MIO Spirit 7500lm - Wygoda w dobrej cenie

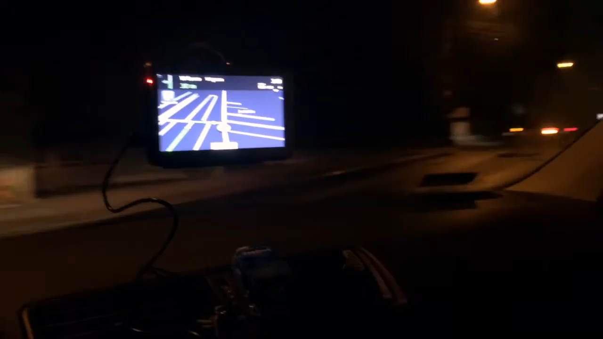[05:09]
Po 150 metrach skręć w lewo, wiązana.
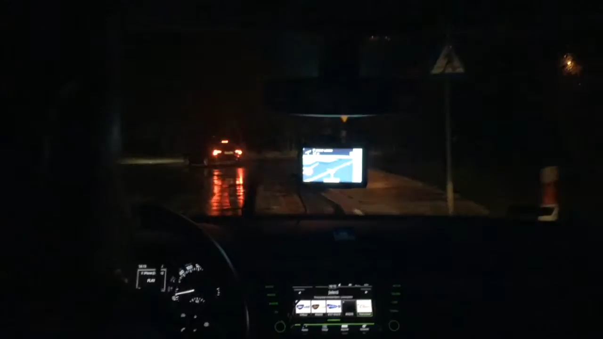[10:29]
Ale ja wolę jechać w lewo, bo też dojedziemy. Zobaczymy jak zareaguje.
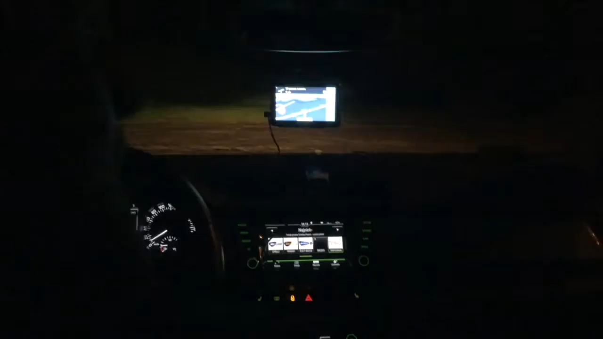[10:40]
Zawróć, jak będzie to możliwe. Dobra, każę zawrócić. Zobaczymy, czy w pewnym momencie się zorientuje. Na razie się zorientowała, ale coś czuję tak. Nie chce pojechać dalej, wrócić na standardą trasę, bo to jest...
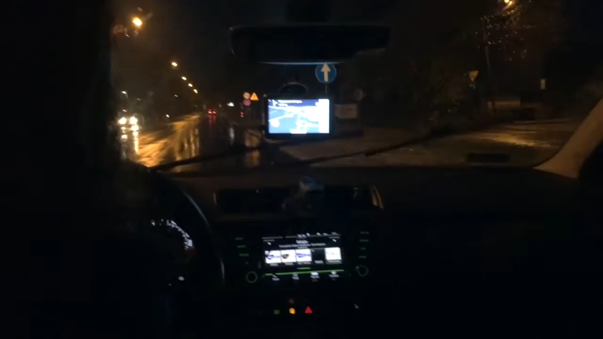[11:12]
Po prostu dojeżdżamy do Głównej i znowu nas poprowadzi w prawo. Ale ja będę chciał dalej inaczej pojechać.
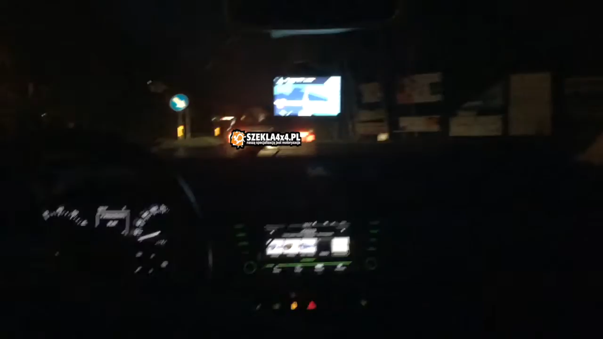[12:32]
Dobra, minęliśmy. Bez zmian przez 5,4 km.